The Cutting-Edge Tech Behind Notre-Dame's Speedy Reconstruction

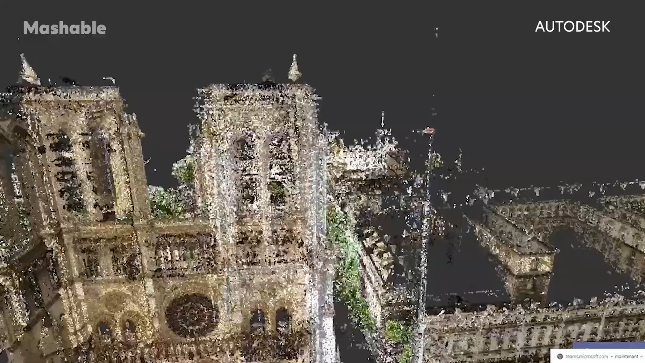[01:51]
We use a technology that's called laser scanning,
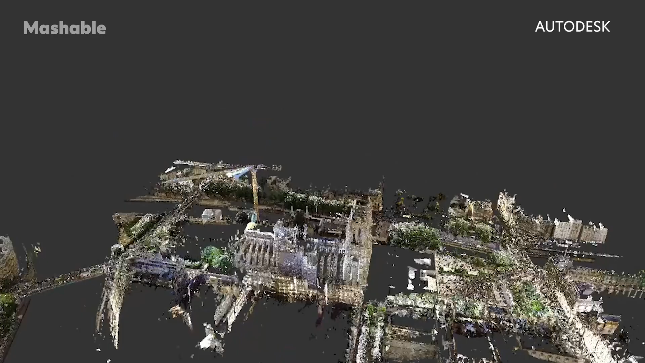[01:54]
where you bring machines on a job site and then you
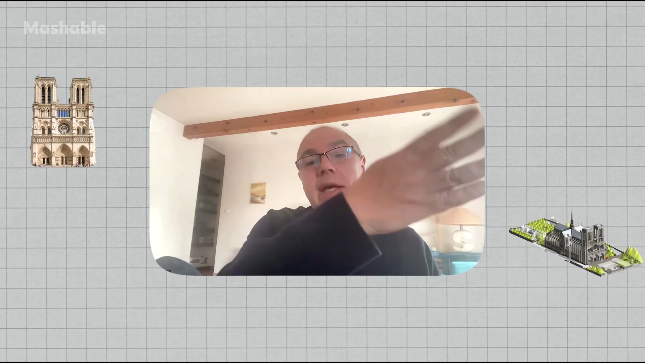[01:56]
scan all around you and then you capture billions of points.
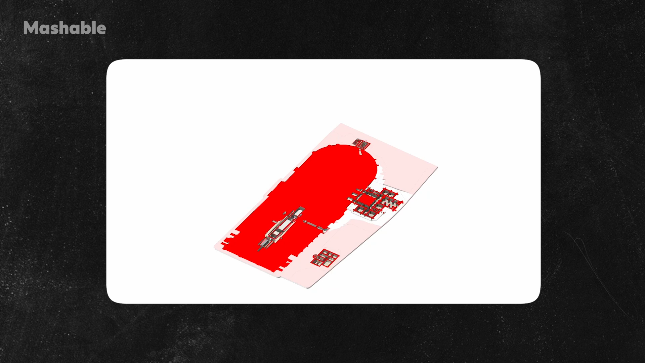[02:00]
And then you move your station in many different locations and then suddenly you
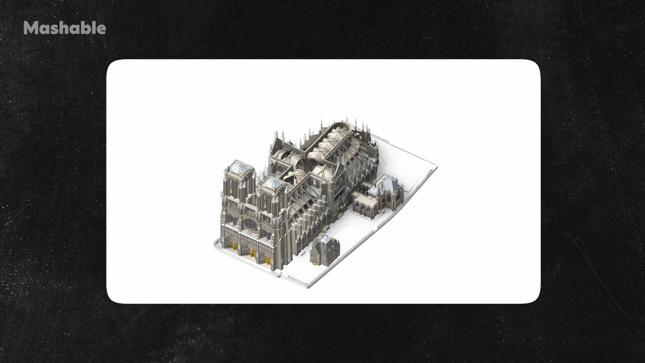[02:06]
accumulate all of these circles or spheres of points.